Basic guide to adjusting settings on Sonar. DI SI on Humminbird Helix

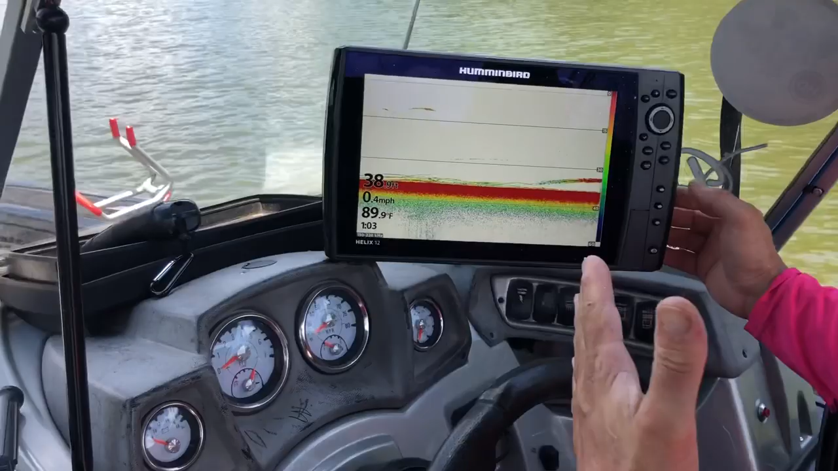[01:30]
On screen: water 89.9°F
if we can get one of them to bite and you can see them here so this is what we do i got this one image pulled up and uh if you happen to have a split screen when you pull it up you either want to go to one side or the other but if you got this unit once you
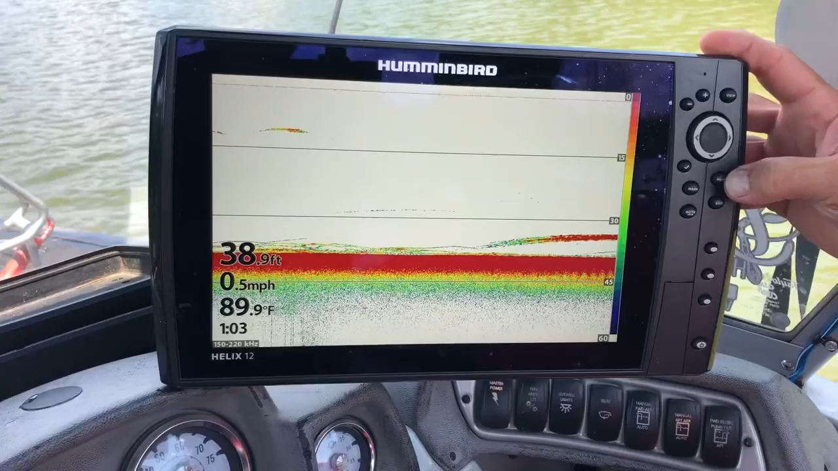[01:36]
On screen: depth 38.9 ft, water 89.9°F, speed 0.5 mph
hit menu i'm going to hit it one time and look right here you're going to see sensitivity
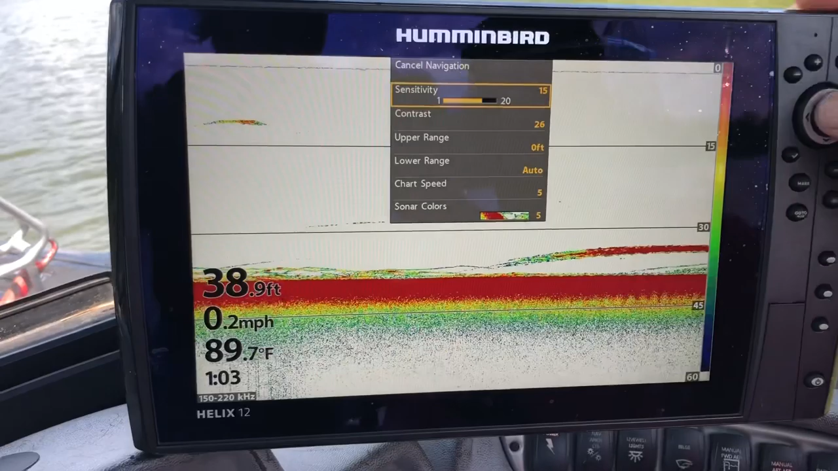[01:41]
On screen: depth 38.9 ft, water 89.7°F, speed 0.2 mph
and you can start to move it watch what happens when i start to move sensitivity and
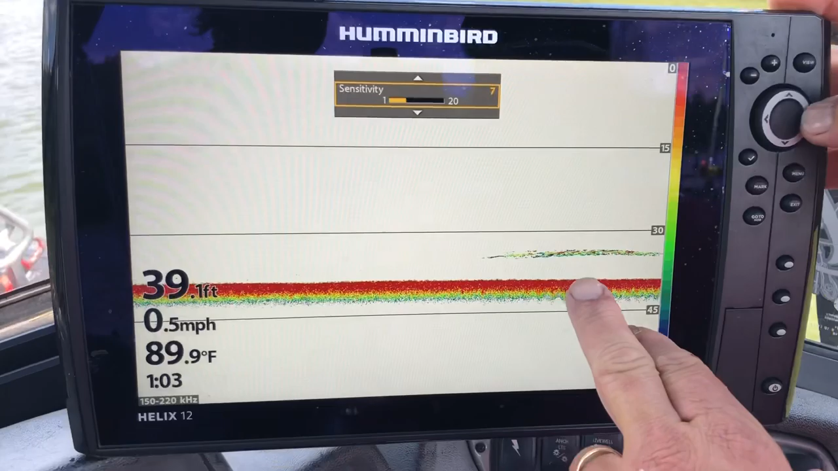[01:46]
On screen: depth 39.1 ft, water 89.9°F, speed 0.5 mph
what's what happens when i start to increase it and i'm going to leave it right along in
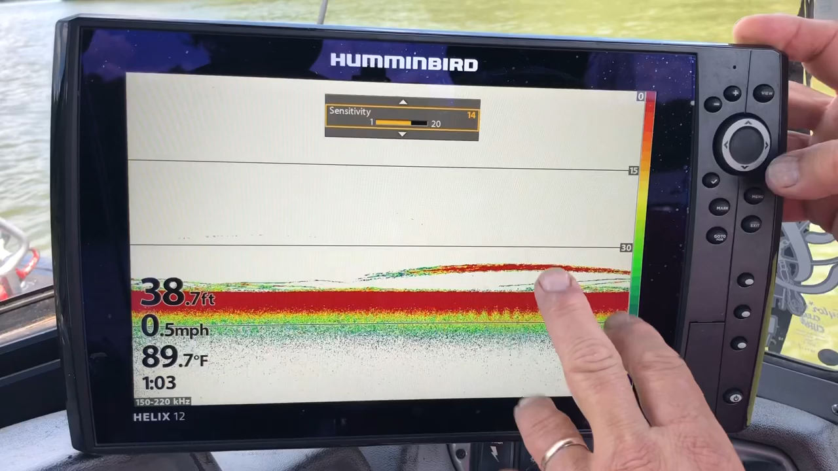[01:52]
On screen: depth 38.7 ft, water 89.7°F, speed 0.5 mph
there uh now the next thing i'm going to do look right
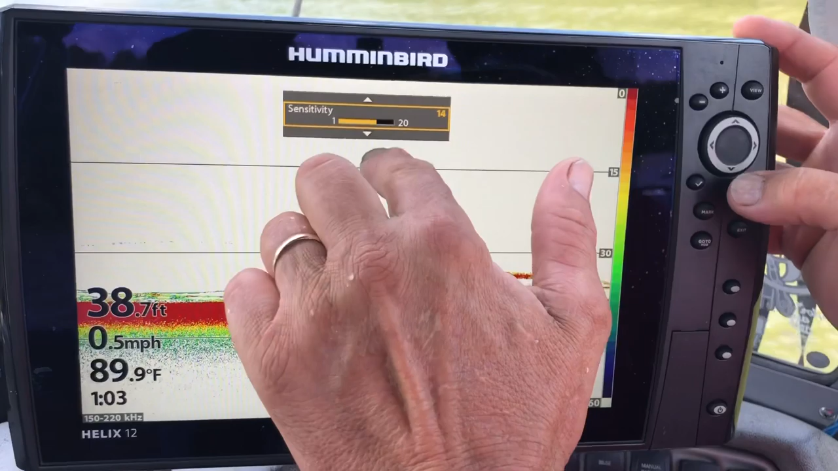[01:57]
On screen: depth 38.7 ft, water 89.9°F, speed 0.5 mph
here and you can see where it says up and down i want to fool with the contrast some so if
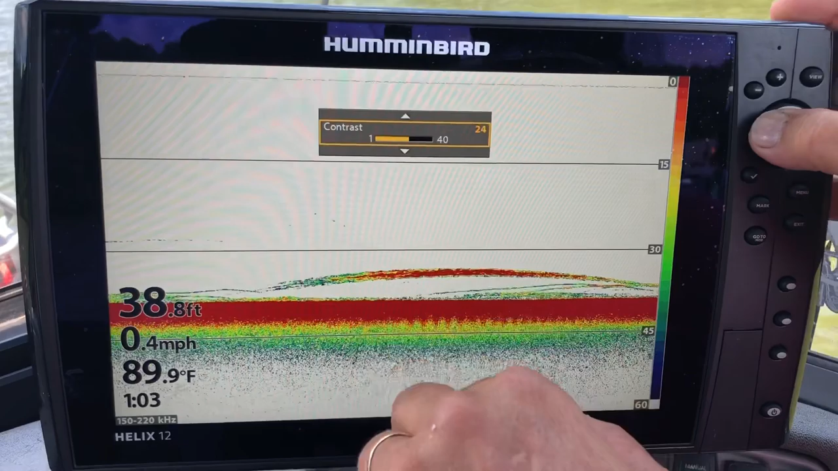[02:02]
On screen: depth 38.8 ft, water 89.9°F, speed 0.4 mph
i go this way with the contrast you can see what starts to happen and i'm going to pull it back up i like the way you can just keep going
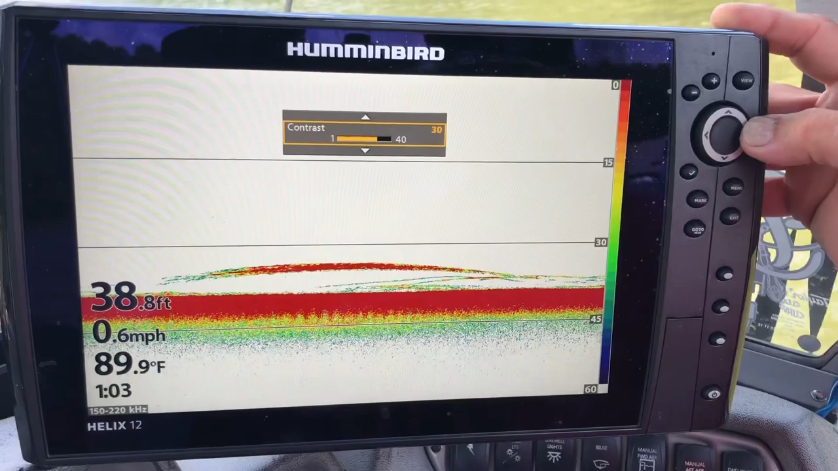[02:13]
On screen: depth 38.8 ft, water 89.9°F, speed 0.6 mph
with it i like the way it looks right along in there and that's what i'm going to leave on there i
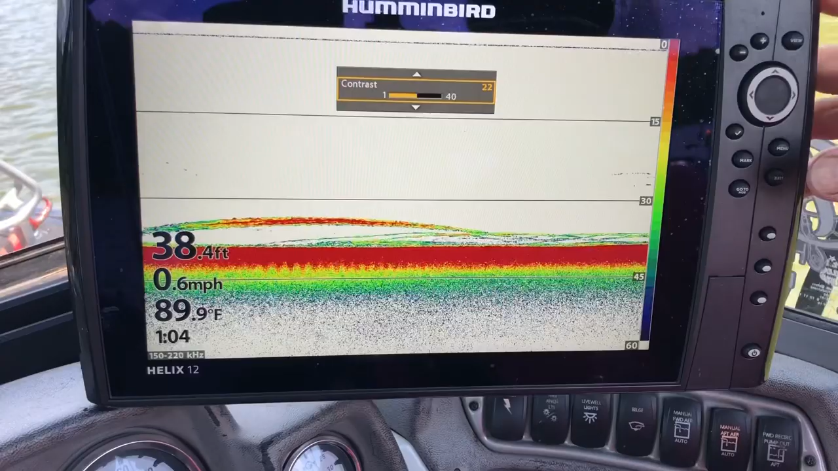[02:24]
On screen: depth 38.4 ft, water 89.9°F, speed 0.6 mph
know everybody's got their preferences of how they do it now i can exit out of that i
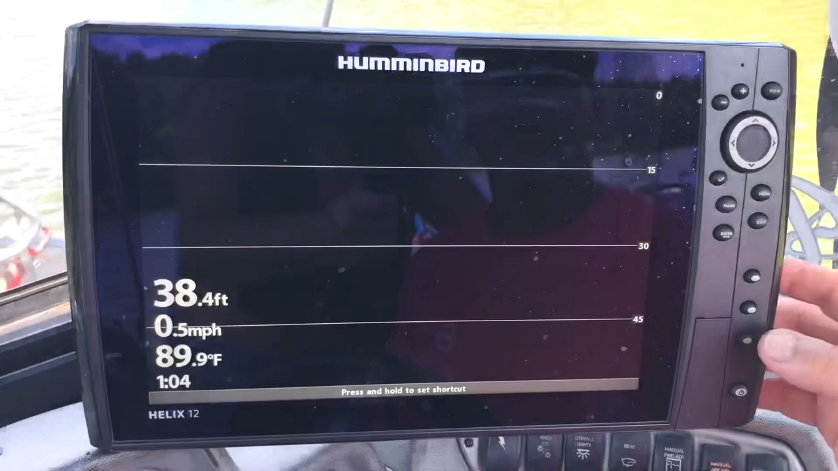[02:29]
On screen: depth 38.4 ft, water 89.9°F, speed 0.5 mph
can look here now also see on my down imaging look right here that looks like
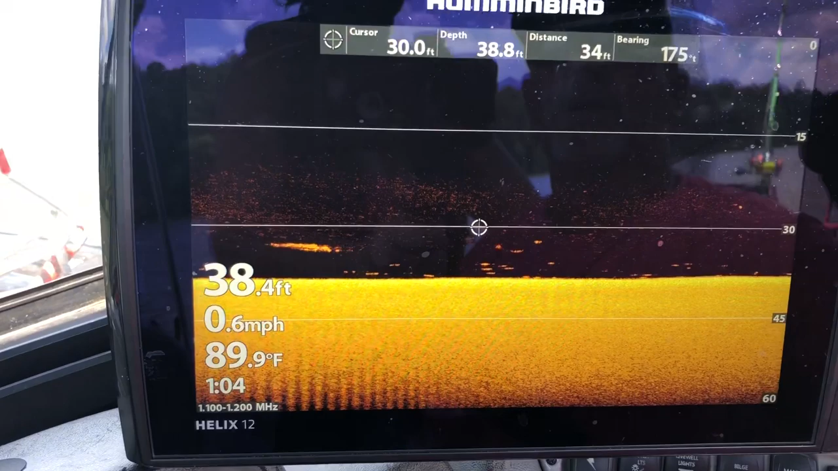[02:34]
On screen: water 89.9°F, speed 0.6 mph
that's probably a a big old gar spoon
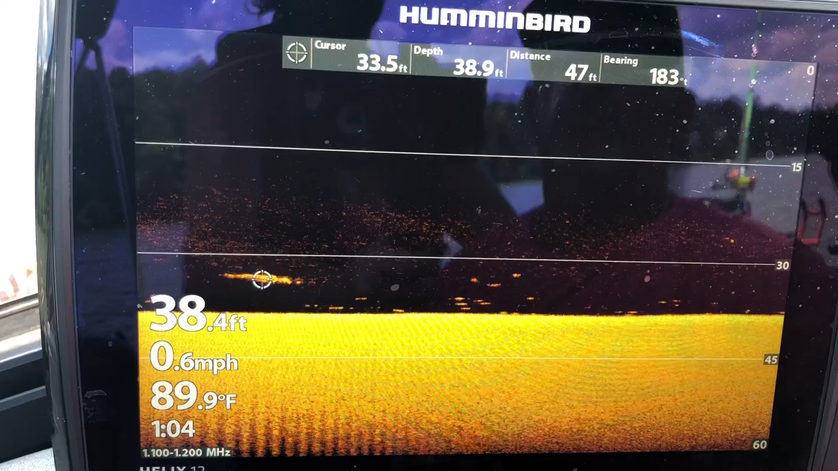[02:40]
On screen: water 89.9°F, speed 0.6 mph
bill we just run that little curse over there hit the plus and look right there that's probably a spoon bill if you can look really really good
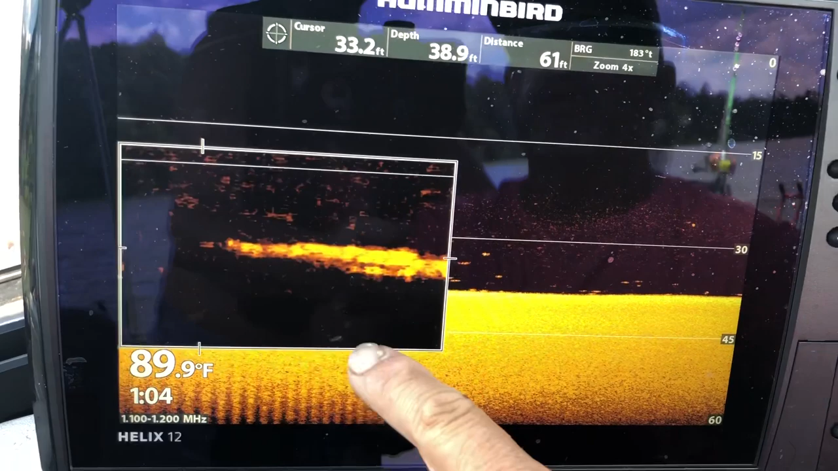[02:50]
On screen: depth 38.9 ft, water 89.9°F
that looks about what that is or a mighty big gar one uh
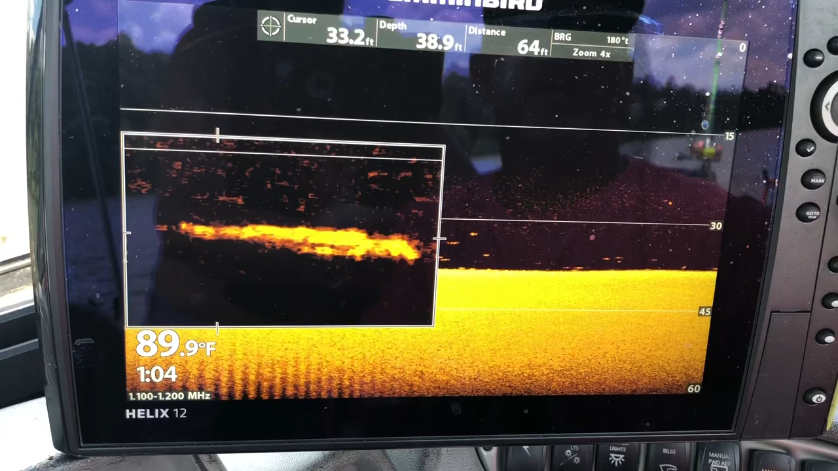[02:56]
On screen: depth 38.9 ft, water 89.9°F
whatever it is it's pretty good size and we can just exit out of that but
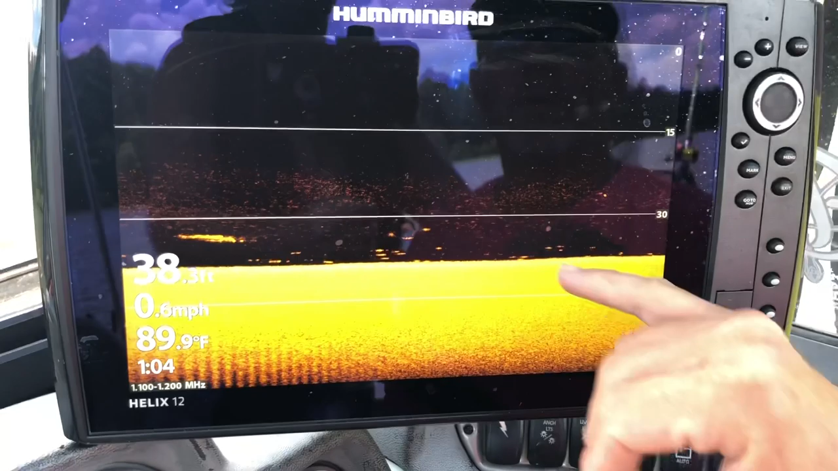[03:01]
On screen: water 89.9°F, speed 0.6 mph
now do the same thing on it we can just hit menu go
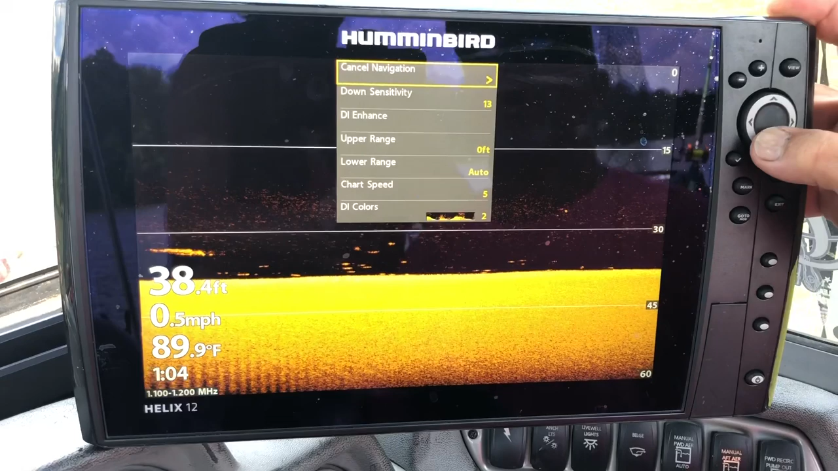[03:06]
On screen: depth 38.4 ft, water 89.9°F, speed 0.5 mph
to our down sensitivity you'll see what happens as we
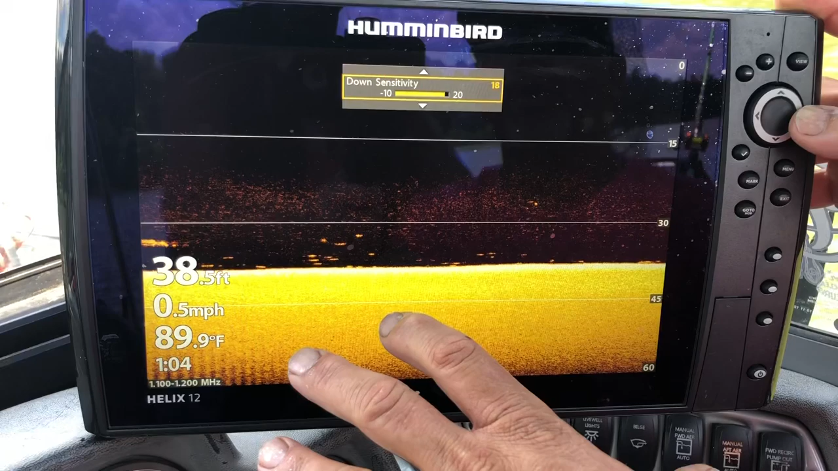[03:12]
On screen: depth 38.5 ft, water 89.9°F, speed 0.5 mph
start to go up with it you see the brightness of it start to change as we go
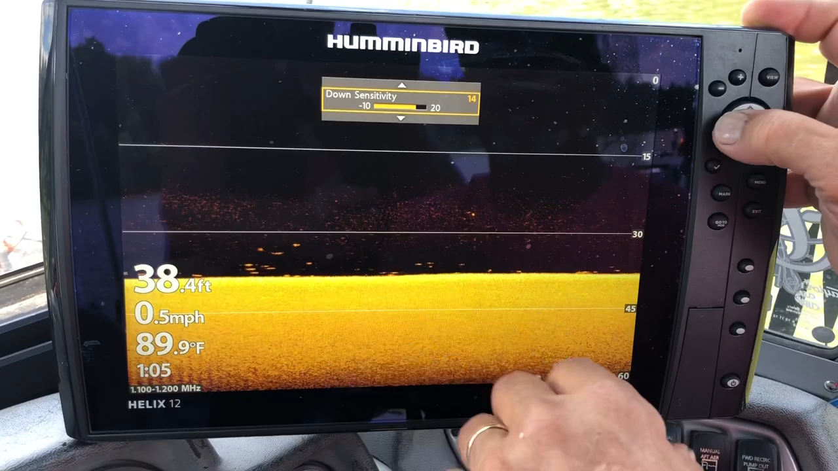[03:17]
On screen: depth 38.4 ft, water 89.9°F, speed 0.5 mph
down you see what begins to happen if you go down far enough it gets really really dark that's minus 10.